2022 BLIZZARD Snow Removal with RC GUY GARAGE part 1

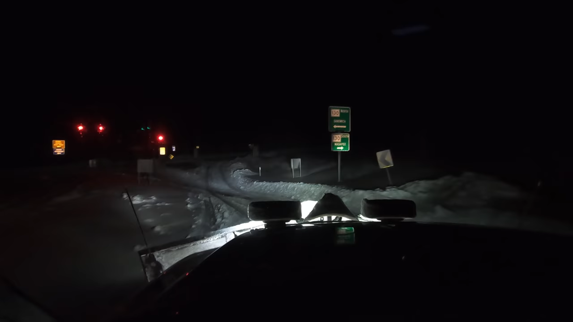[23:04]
this guy for what feels like 100 miles because we're going 19 miles an hour.
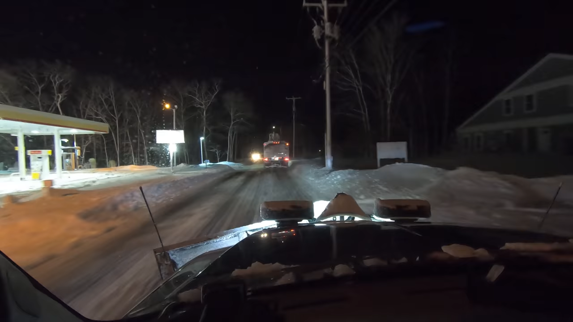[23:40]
I think we, at one point, we were going like 21. Come on, guy. I got people to see. I got money to make. You're killing me here, guy.